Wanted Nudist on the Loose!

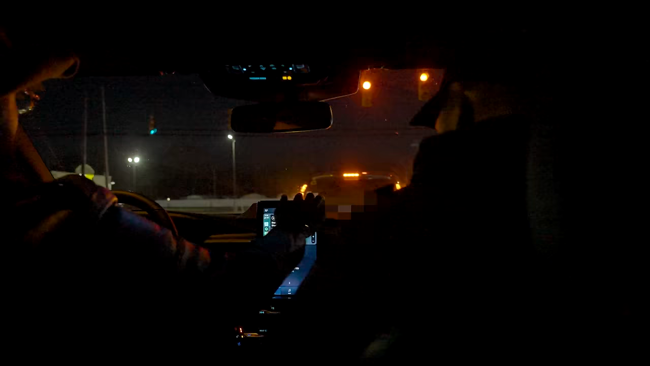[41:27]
All right, so the police said they can't come out here, so right now we told Brandon, and he is compliant with going to the police station, and he's supposed to be right behind him.
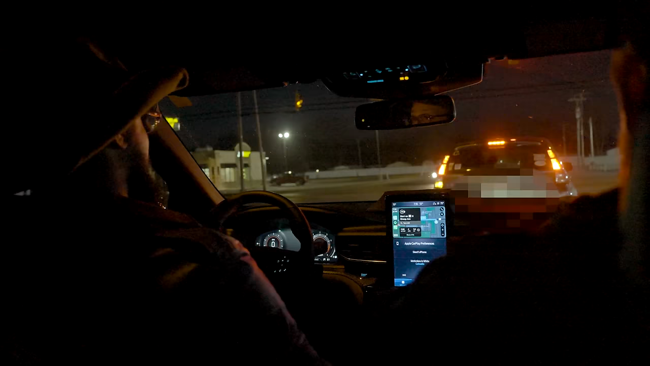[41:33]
He's supposed to be driving to the police station, which is 4 minutes away. I'm going to be right up his ass the whole time.
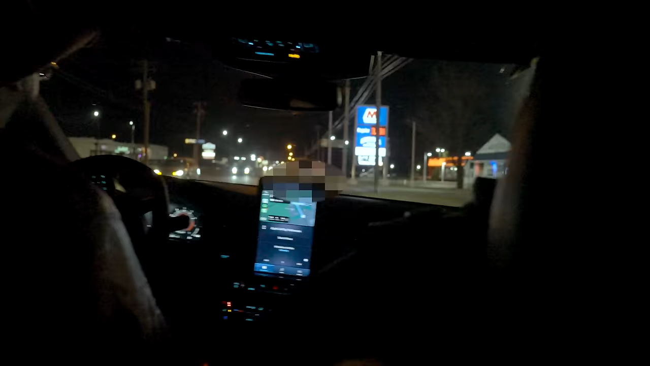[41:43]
Whoops. And hopefully he's actually going to the police department. He doesn't go on the run. He might just go home, but we'll see. We'll see. He's giving us this nice escort to the police station. This is different. We've never done this before. This is wild. We're actually never on my bingo card that I have. And we're behind him. Predator escorts us. And he's actually going to the police station.